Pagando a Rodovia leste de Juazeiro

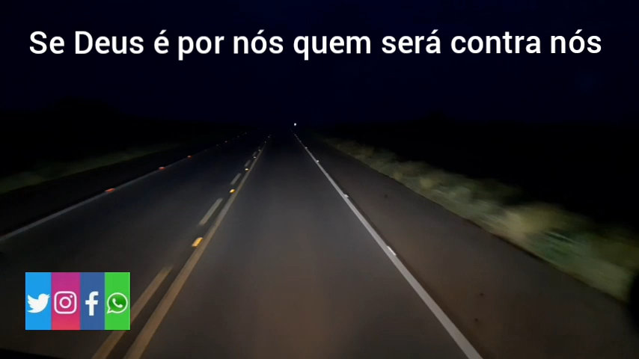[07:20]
Só que de noite ninguém vê nada, né? Mas estamos aí narrando pra vocês aí. Esse vídeo aqui, vamos passar aqui na usina Agrovale. Por aí, vamos arrochando bambu. Eu já quero mandar um forte abraço para toda a galera aí, inscrita do canal, né? Se quer rodagem, vamos mostrar aí a estrada. De noite e dia chovendo, fazendo sol.
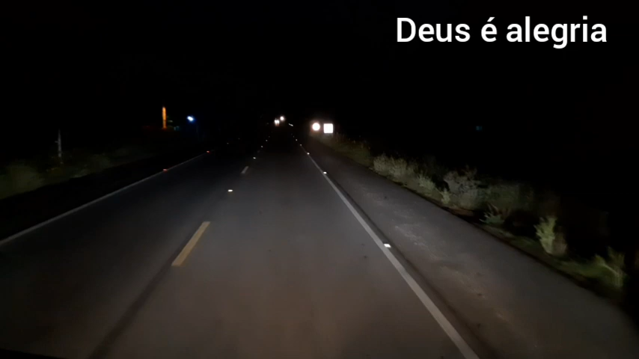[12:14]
BA-BR-235, 70 km por hora. Aí. Aí, galera. Juá. Povoado Juá. Leva. Essa tem Juá.